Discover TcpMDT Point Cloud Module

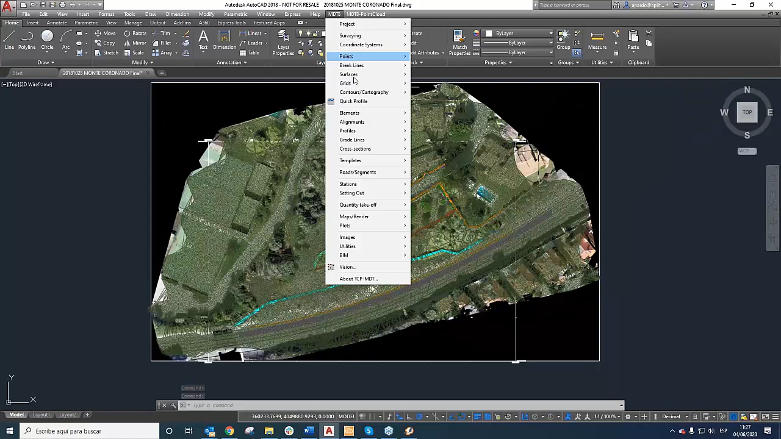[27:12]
I'm going to get the cross section, the same thing, cross section here, get cross section. I'm going to use the horizontal align carefully.
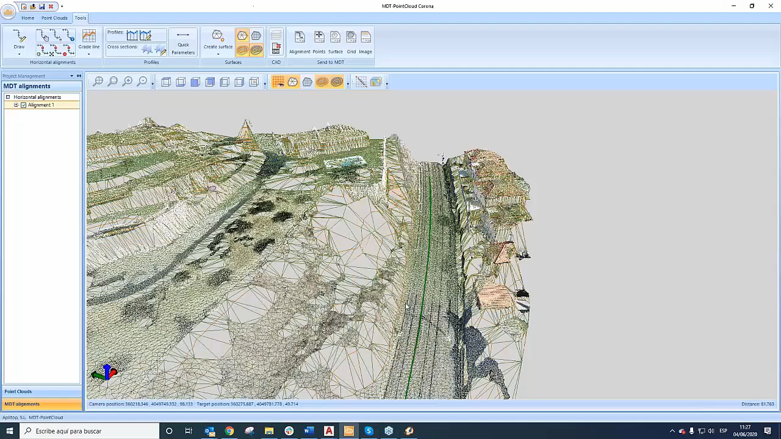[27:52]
Okay, and now I'm going to export the grid. Okay, to send the grid. Now open, and the same thing, set as current surface.
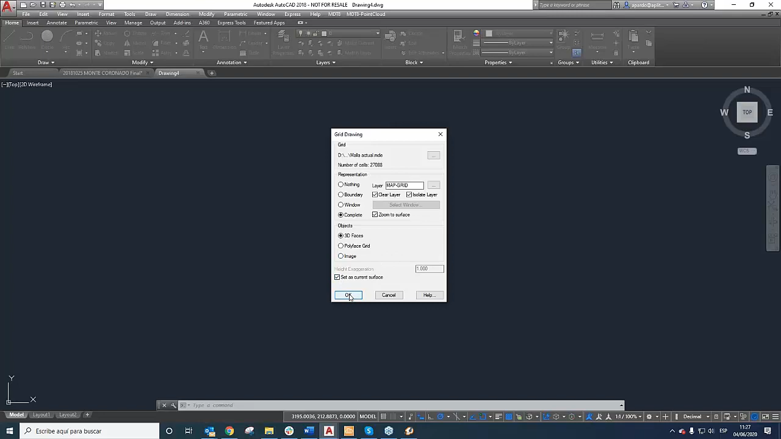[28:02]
Okay, and here is, we can view directly, for example, 3D view.
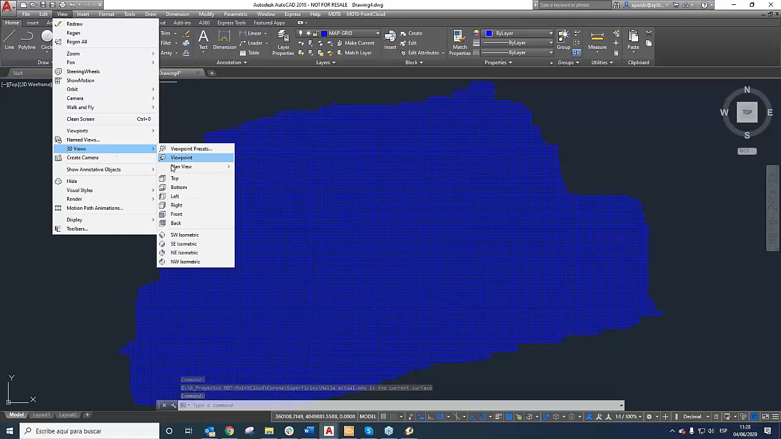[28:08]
Okay, and here is, okay, this our grid that we create in point cloud,
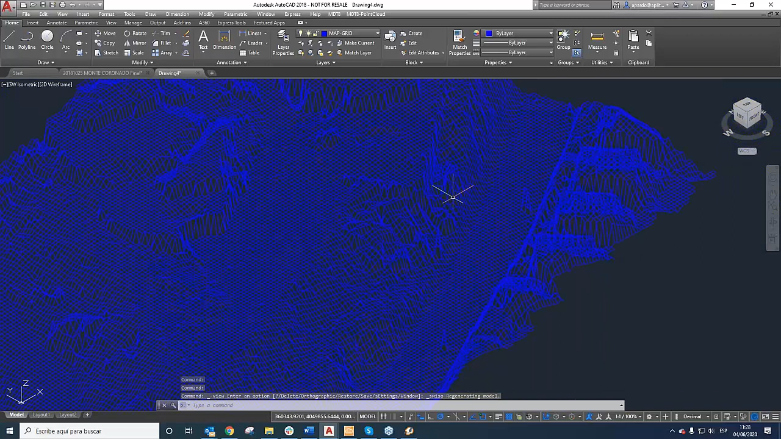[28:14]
and we are going to repeat the same thing.
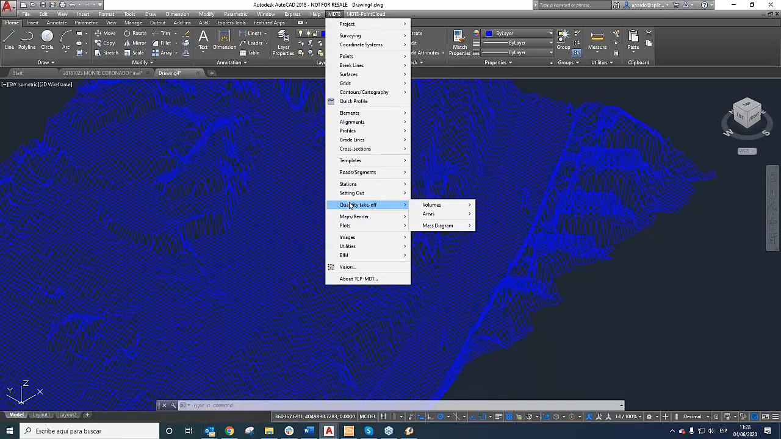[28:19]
Cross section, get cross section from the drawing. I'm going to choose the horizontal alignment.
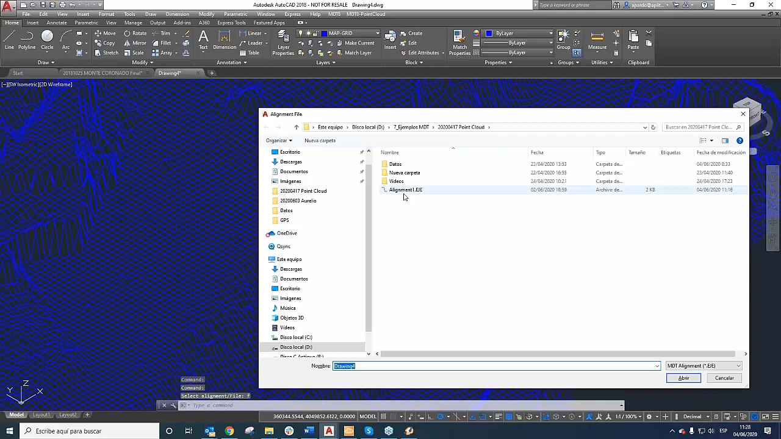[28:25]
Okay, the same parameter. I'm going to say where we are going to shave here.
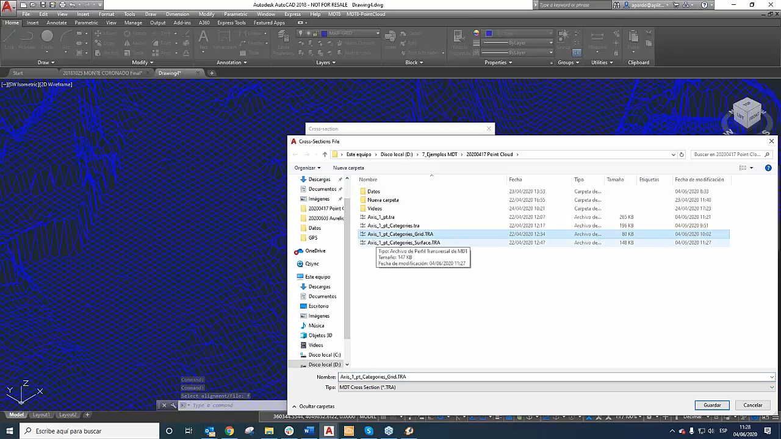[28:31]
Yes, the same parameter.
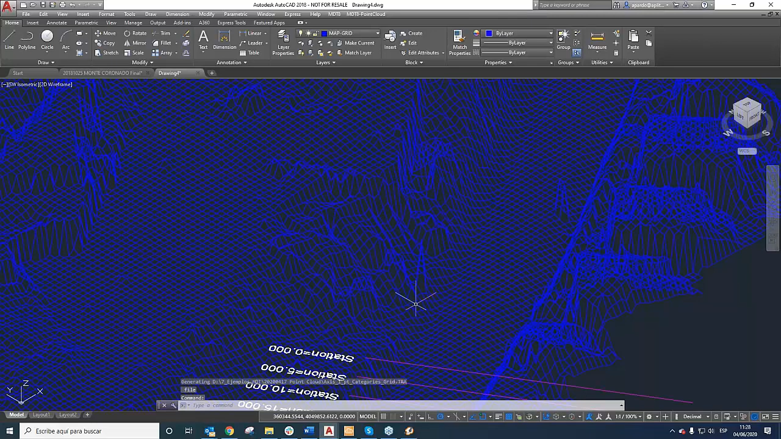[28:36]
Okay, and there the same thing, no? Top here.
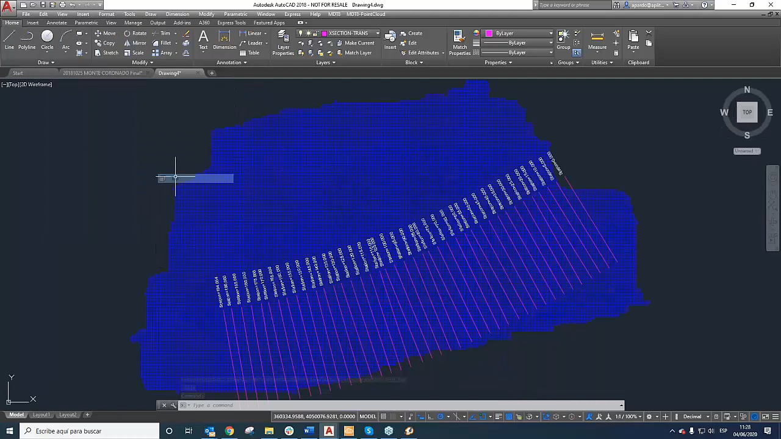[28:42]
Okay. Now
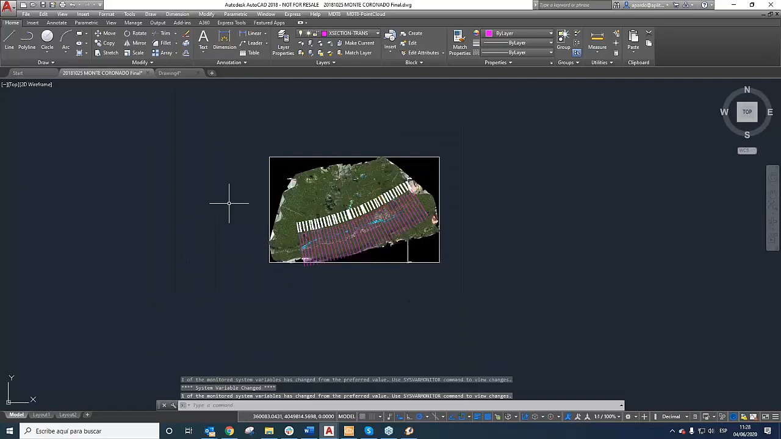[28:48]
we are going to compare this kind of the cross section.
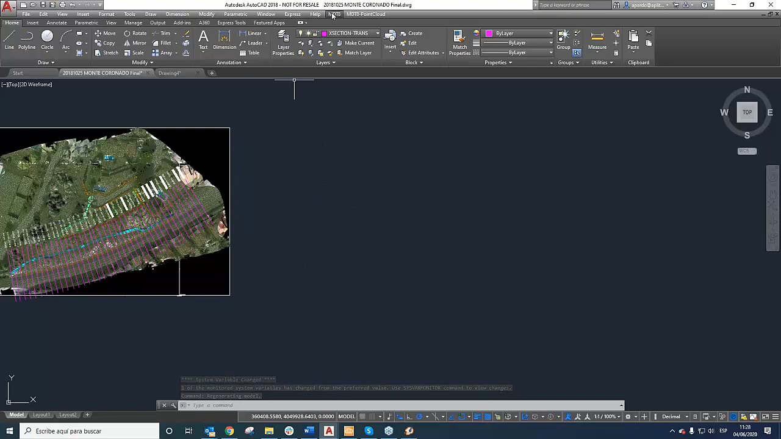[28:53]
For that, MDT cross section drawing phase, and we are going to choose each one of the cross section.
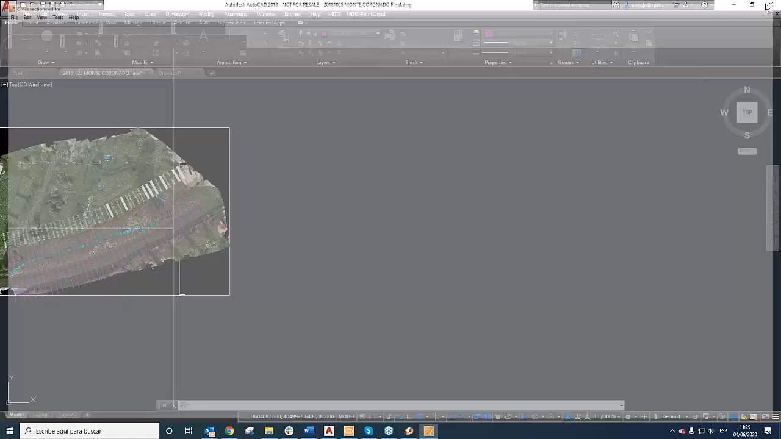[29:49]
we are going to check and go to represent the cross section. I hope you enjoyed with my demonstration. As you can check, it's very easy to work with point cloud
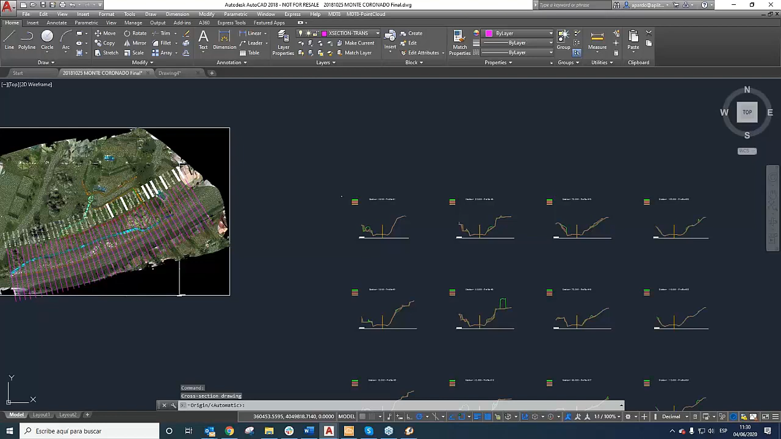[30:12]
to how to represent or how to show the different point cloud, and the more important thing, how to extract information to work with them.
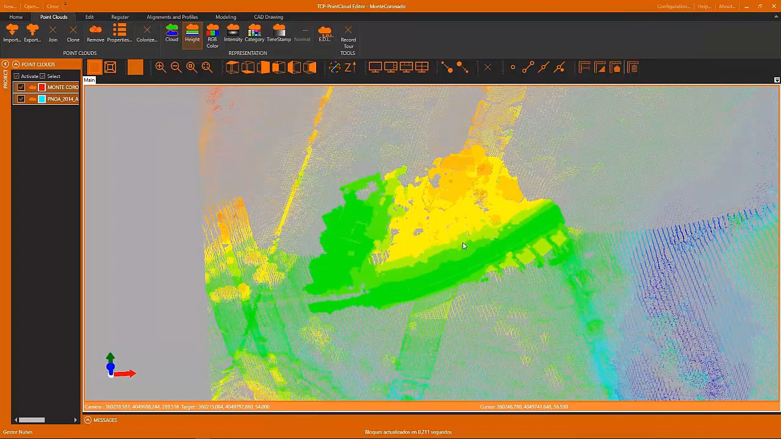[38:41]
the difference of density between the point cloud from photogrammetry and from LIDAR.
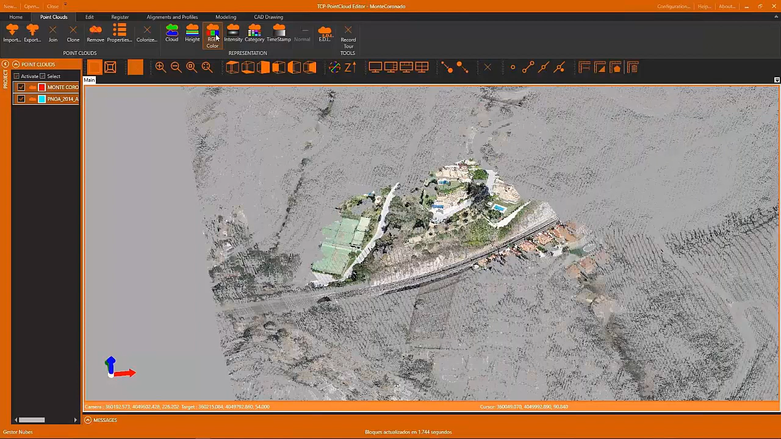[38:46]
As previously we did, we can see in RGB,
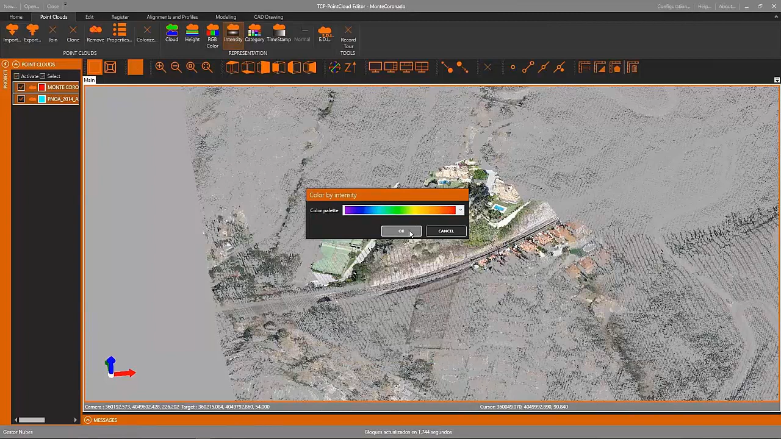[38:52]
and we can also show the point clouds using the intensity.
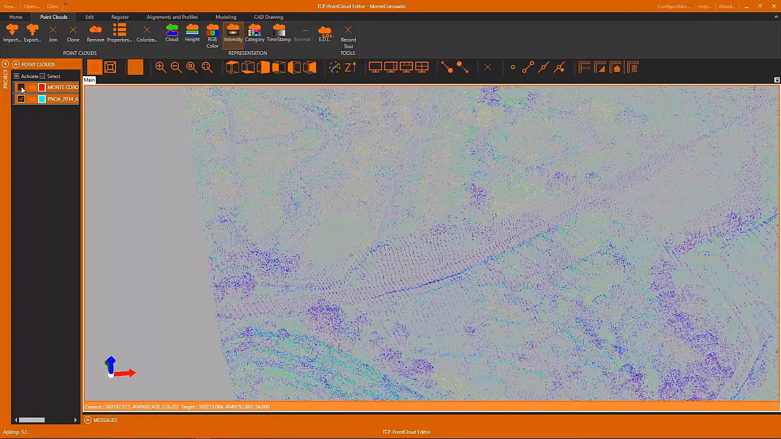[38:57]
The photogrammetry point cloud does not have intensity information, but the last point cloud does.
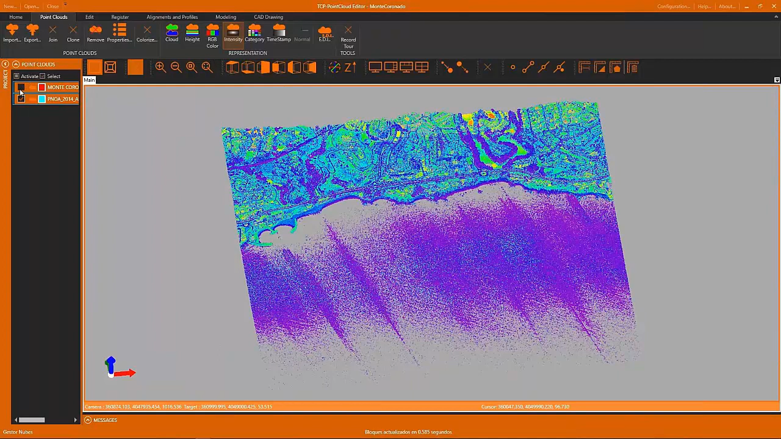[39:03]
We can also, as in MDT point cloud, show the point clouds by category, where we can we can set the visibility of each point cloud and the categories,
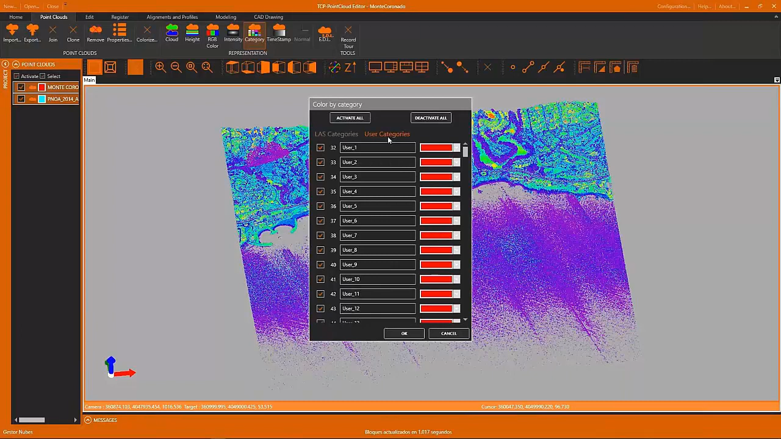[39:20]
and we can also set name and color for user
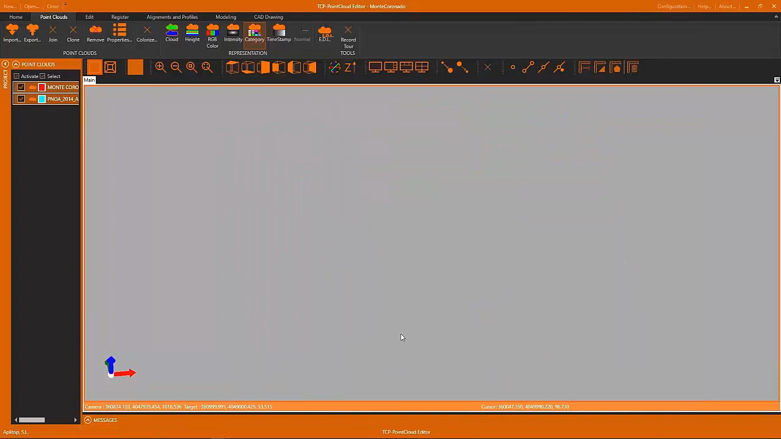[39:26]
categories in order to organize the point clouds or the way the user prefers.
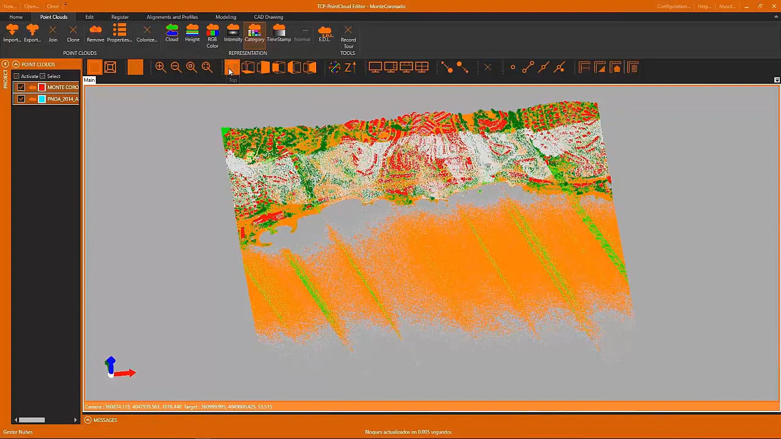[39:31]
Now we are going to focus on the photogrammetry point cloud,
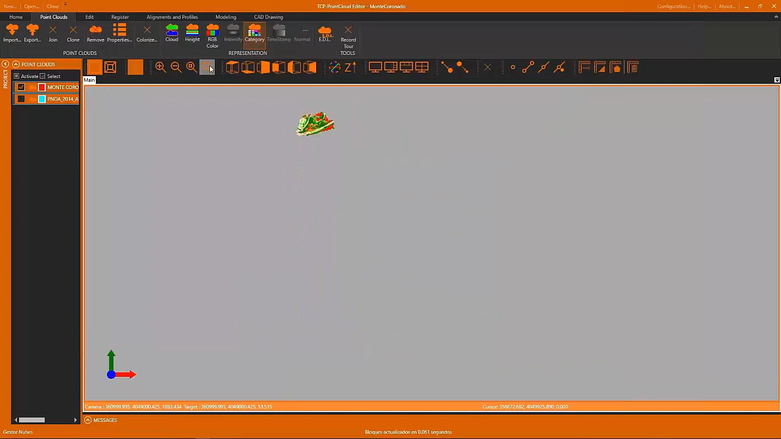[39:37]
and we can see how we can select in different ways the points. We have many options. We can select by circle or rectangle,
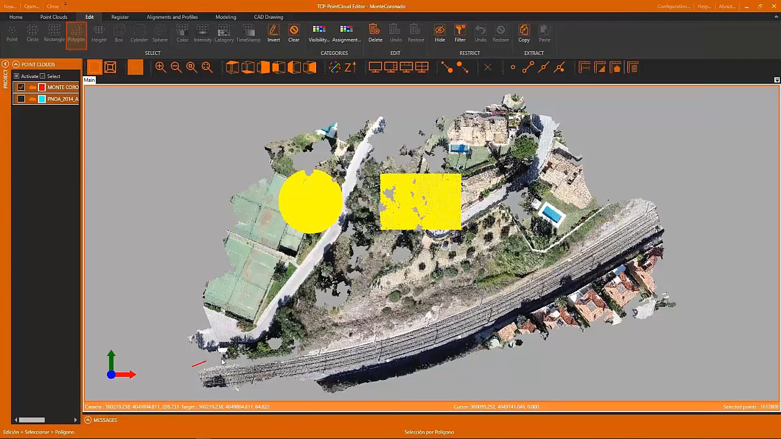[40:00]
we can select also by a polygon where all the points inside the polygon we draw will be selected.
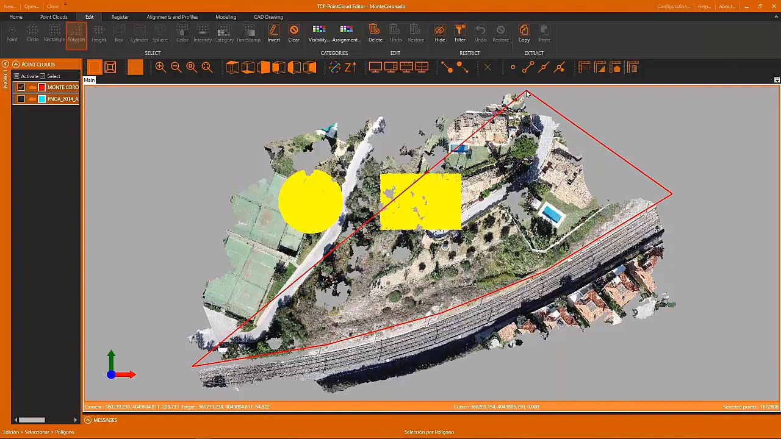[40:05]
It will include the previously selected points.
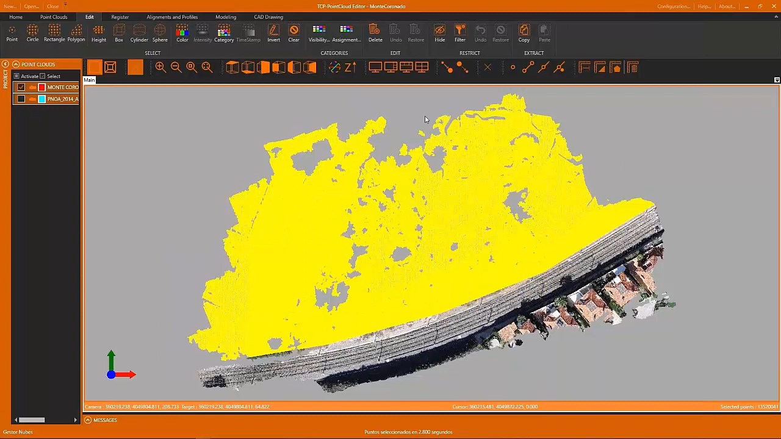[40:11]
With the selections, we can work removing them or hiding them, as we can see later.
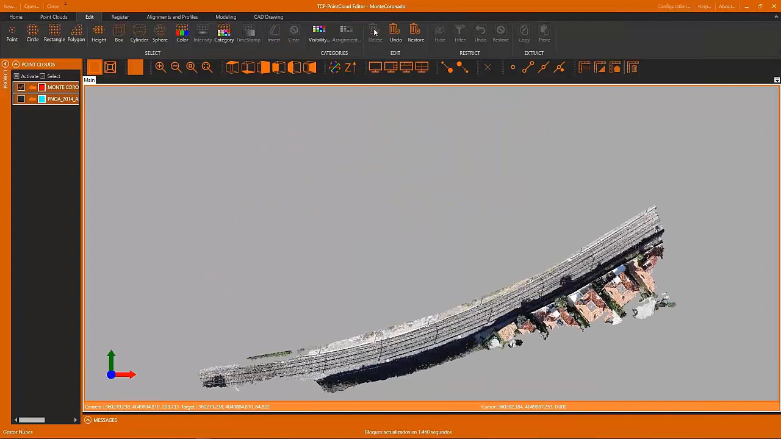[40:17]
And also,
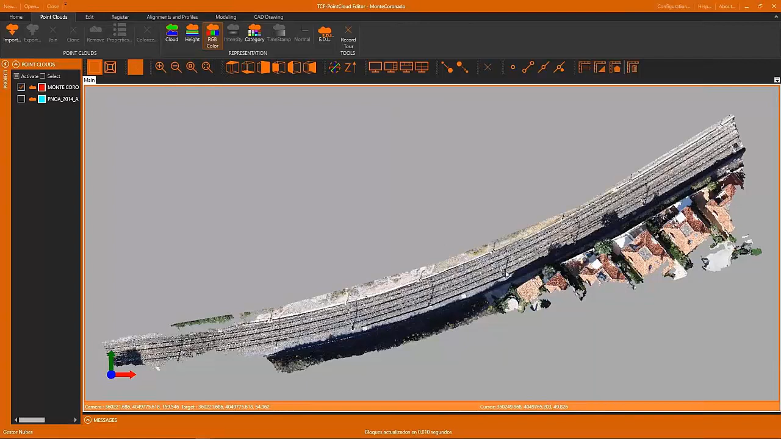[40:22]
we can use selections to filter and to focus in an area of the point cloud.